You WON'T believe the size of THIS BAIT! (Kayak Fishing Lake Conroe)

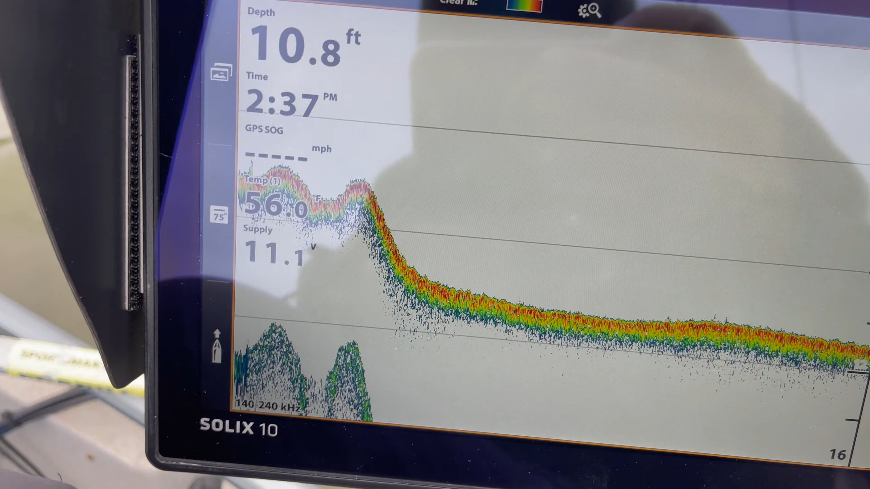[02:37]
On screen: depth 10.8 ft
temperature has not warmed up much since the last time i went fishing out in the
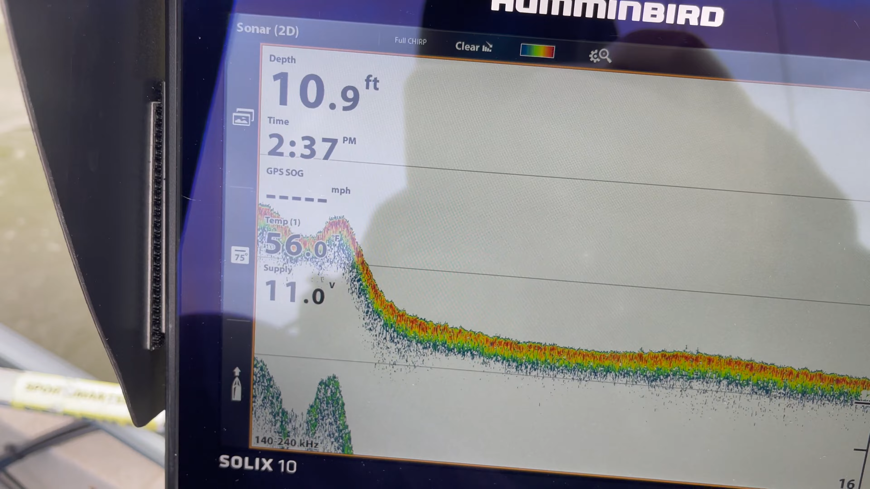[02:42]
On screen: depth 10.9 ft
boat and it hasn't dropped so i don't know we'll see probably gonna have the lake to myself today minus those two
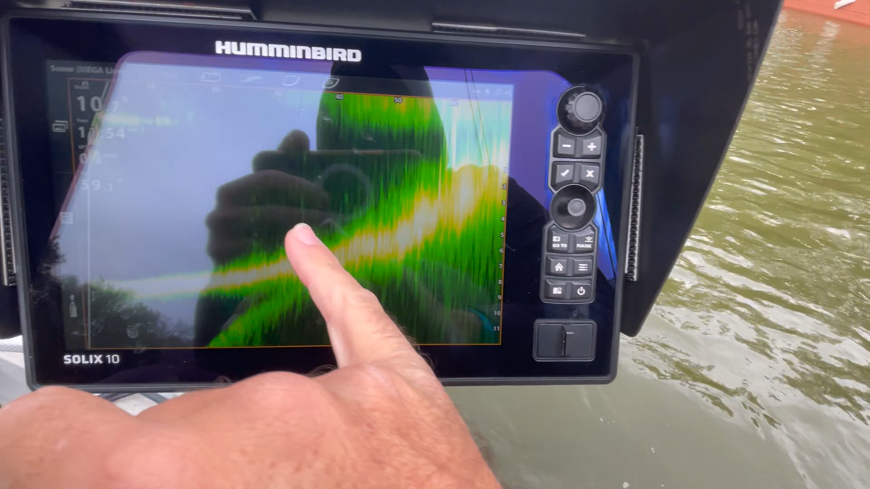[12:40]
yep i saw that fish right on the graph so it was just chilling just hovering in about five feet of water